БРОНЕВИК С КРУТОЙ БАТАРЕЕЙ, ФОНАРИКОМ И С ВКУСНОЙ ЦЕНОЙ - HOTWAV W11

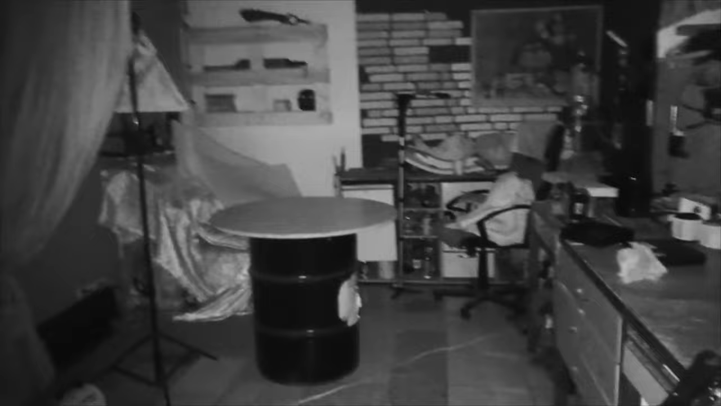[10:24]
На камере вижу все. В подвал спускаться. Ну, как еще. Блин.
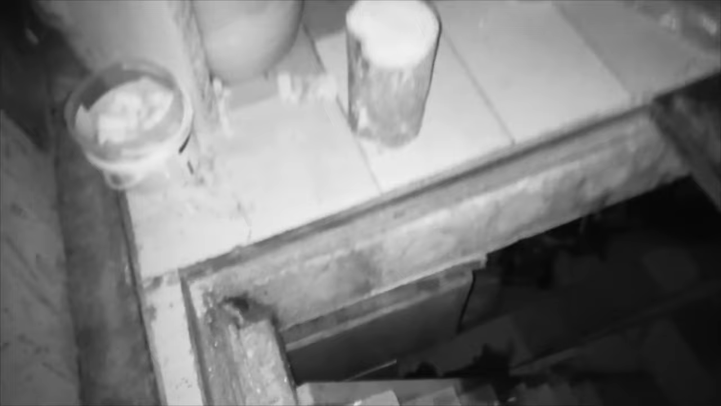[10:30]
Чуть не упал, реально. Подвал.
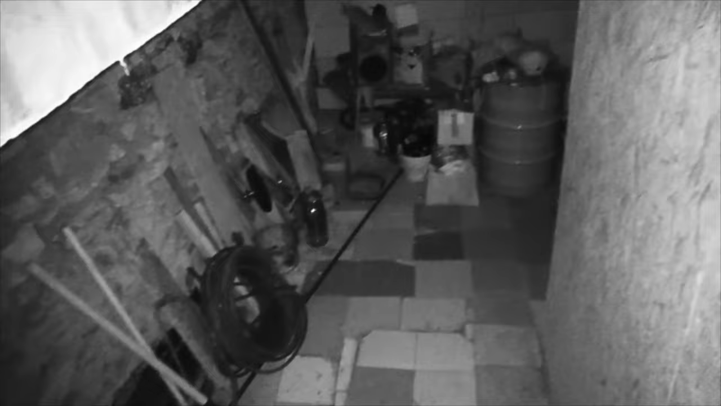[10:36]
Там понятно, кромешная тьма. Оп. Ой. Чуть не упал, короче.
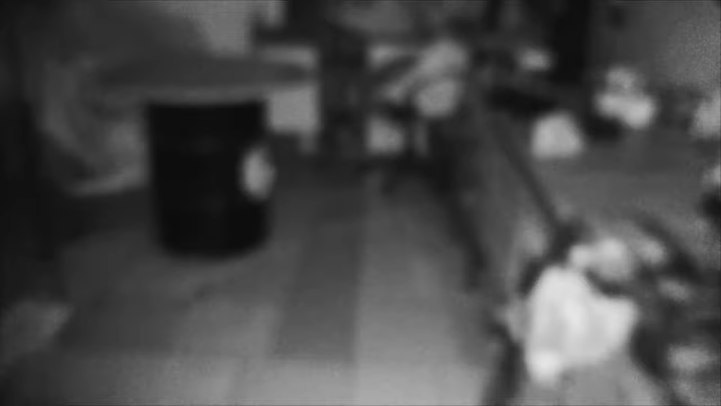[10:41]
Кромешная тьма. Камера отрабатывает очень-очень хорошо.
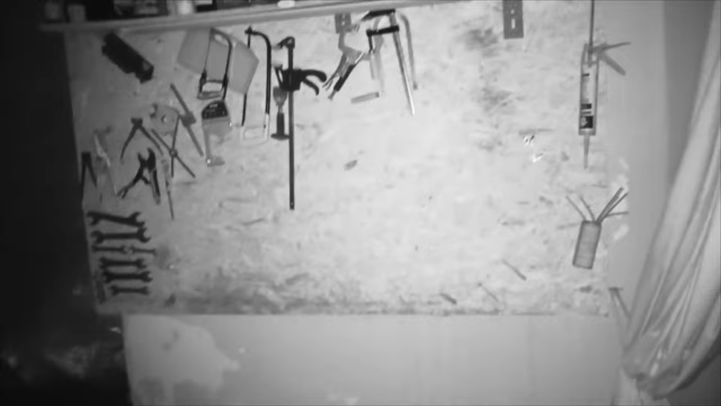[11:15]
Как-то так. Камера ночного видения хорошо работает, фокусируется, то есть фокусировка.
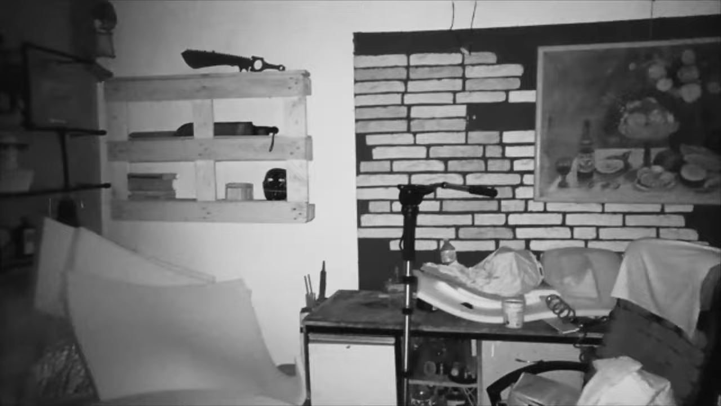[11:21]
Ну и отрабатывает так, как должна отрабатывать, наверное. Тестирую уже не одну камеру, и в всех подобных телефонах они хорошо справляются.